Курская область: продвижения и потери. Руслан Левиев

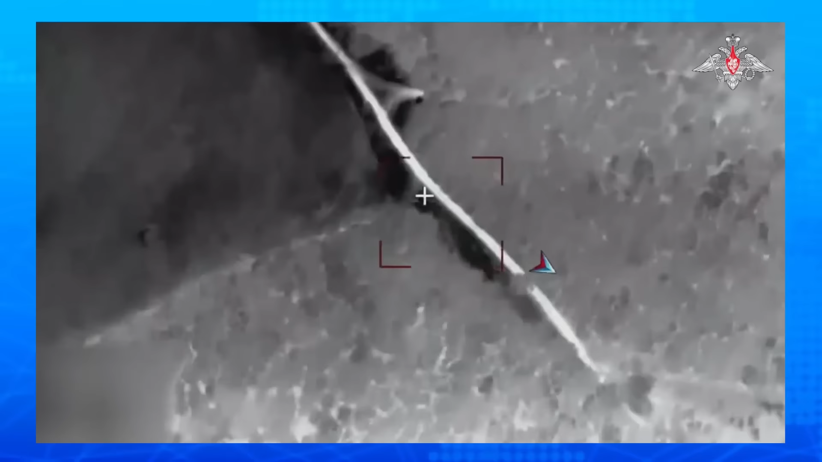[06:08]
что Искандер-М сравнял с землей командный пункт ВСУ в приграничном районе Курской области. Вот это вот видео как раз на экране.